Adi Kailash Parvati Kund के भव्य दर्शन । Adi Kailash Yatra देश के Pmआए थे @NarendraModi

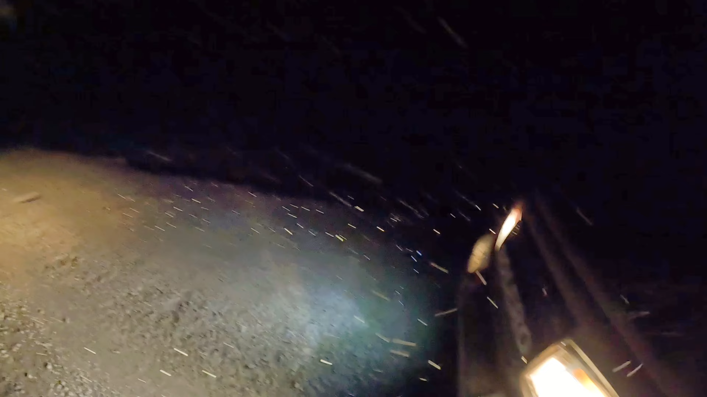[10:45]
तो रात का टाइम है दोस्तों, आप लोग देख रहे हैं पूरा स्नो फॉल हो रहा है क्योंकि अंधेरा हो गया हमको।